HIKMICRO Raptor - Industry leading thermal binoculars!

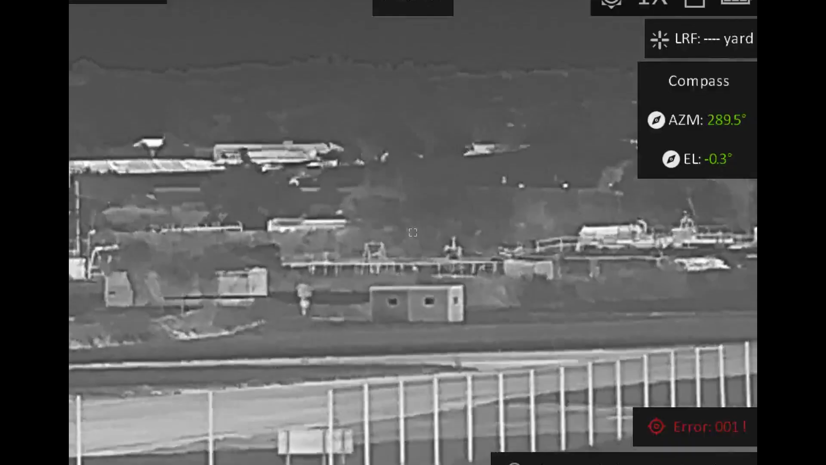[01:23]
The advantage of having both a thermal and an optical camera
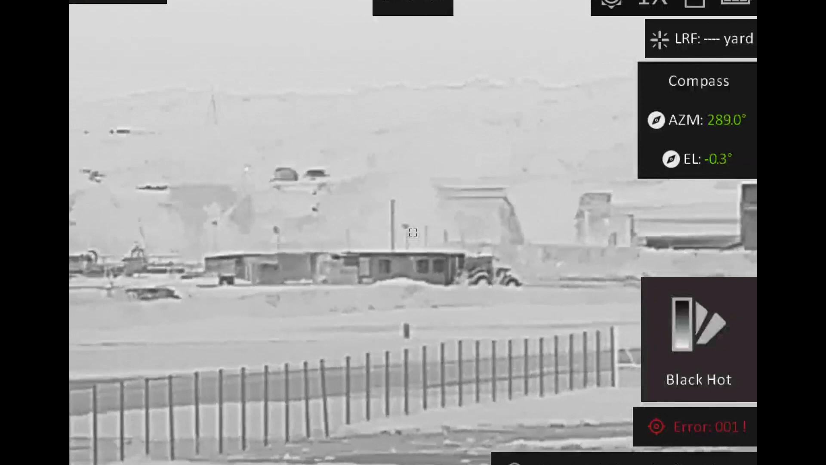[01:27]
built into this system means that you can quickly switch from detecting in thermal to then identifying using the full colour day image.
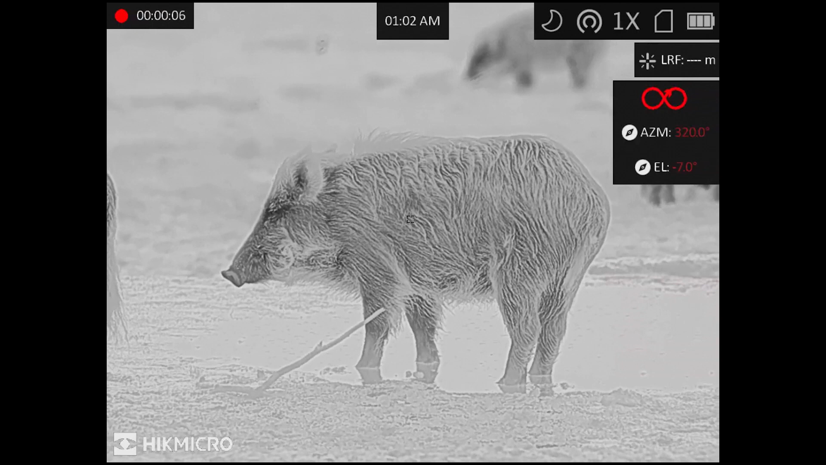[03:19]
white hot, black hot, red hot and fusion.
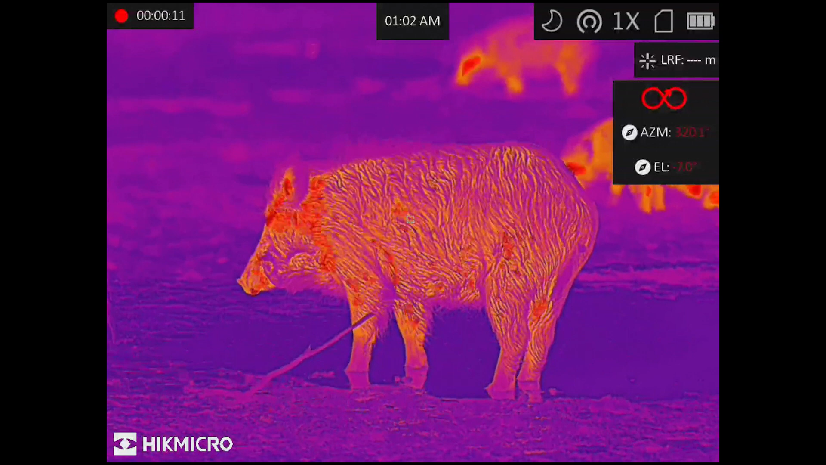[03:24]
There's also a fusion image mode which uses the thermal and optical camera together and there's the pure optical camera.